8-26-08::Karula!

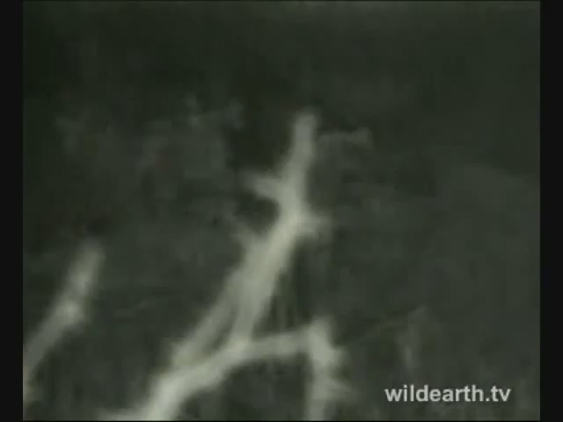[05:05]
If you don't want to put too much light here, we're just going to get a glimpse.
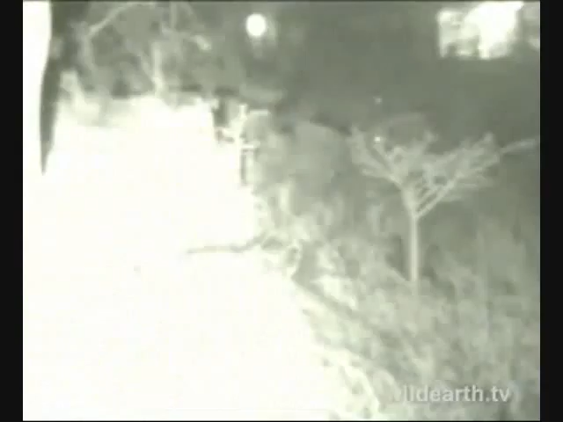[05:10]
There we go. Rex, you can open the iris all the way, huh? Yeah, you can see it.
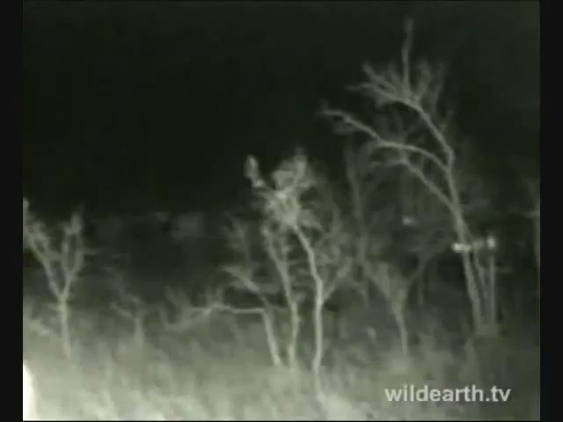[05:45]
Stienbach is running away. I think it might have glimpsed the leopard. Yeah, there it goes. Let's try and get a close look quickly.
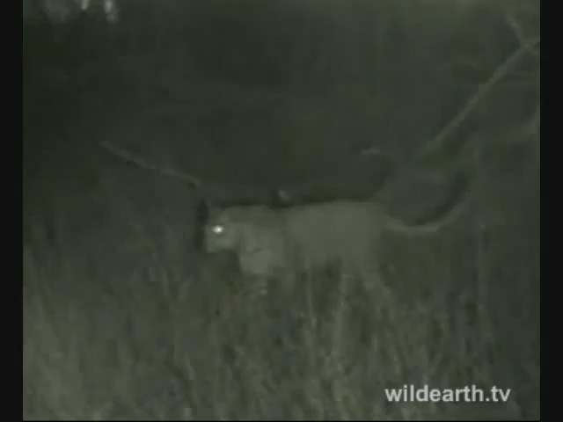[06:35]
Yeah, I think there's a much of an eye on it from here now. Stunning. Stunning. Rex, yeah, there it is. What do you think it is? Ah, lovely yawn. Rexon? This is a seca. I think it's a seca.
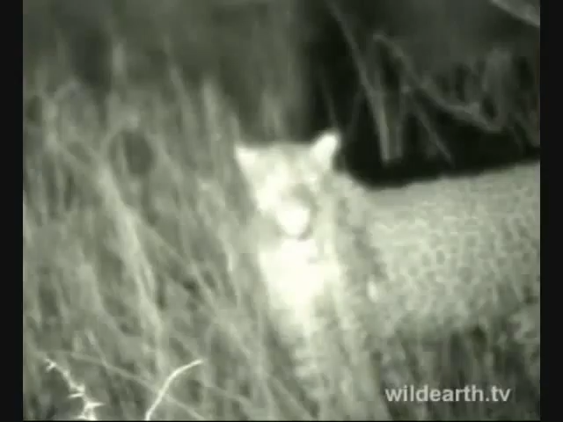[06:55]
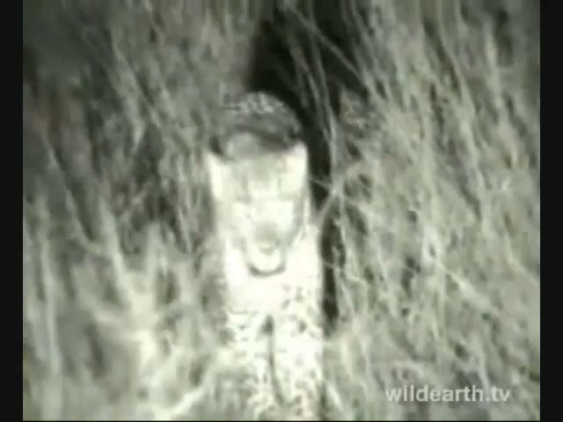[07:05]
Oh, coming straight towards us now. Beautiful.
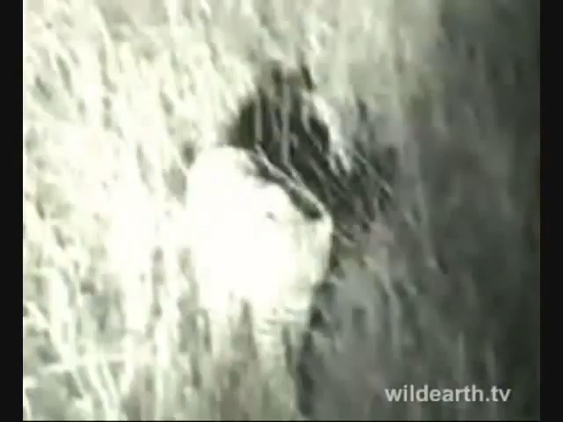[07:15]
Oh, amazing. Right here next to us. Yeah, it looks like a seca.
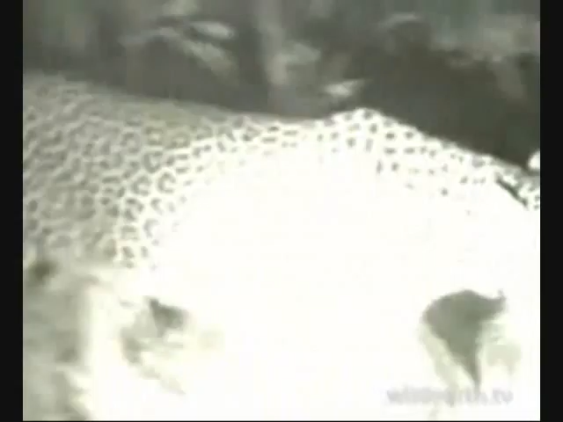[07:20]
You can see the spots on the nose as well. The fact that she's so relaxed when she's just disappearing behind the car, there you can You can see the shadow.
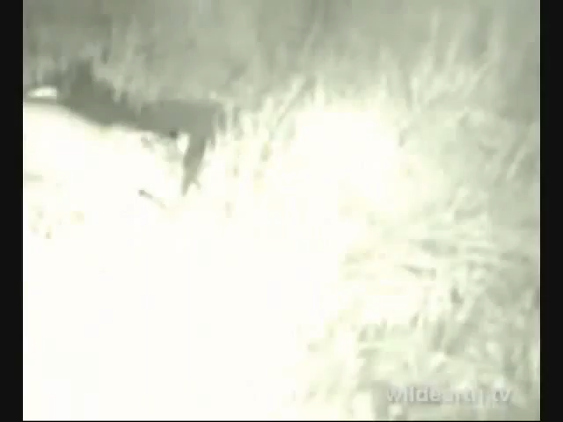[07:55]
Unbelievable. Something on the ground there, obviously, is something that she's liking the scent of. Oh, amazing. Okay, he's walking straight towards us.